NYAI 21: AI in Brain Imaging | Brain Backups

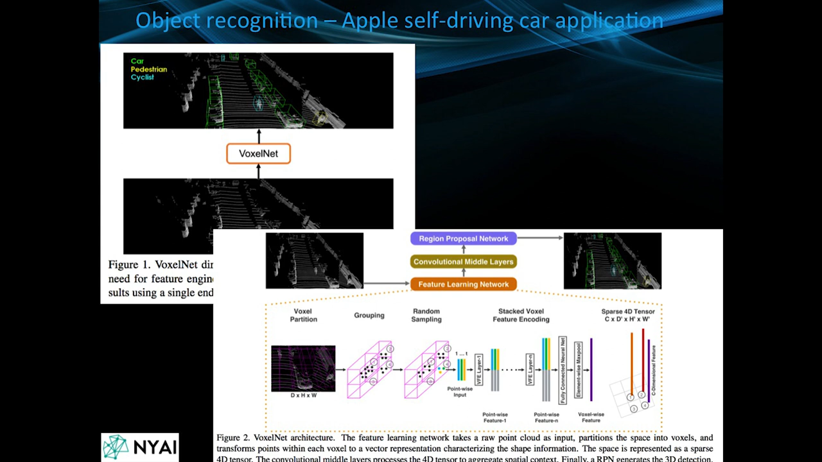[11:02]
This particular one was from a paper from Apple where they named their network the voxel net, and they want to identify cars and pedestrians and cyclists. For the first half of this talk, we'll see a bunch of these kind of feature learning networks that take, that kind of break down the steps of how these networks are built and trained and analyzed.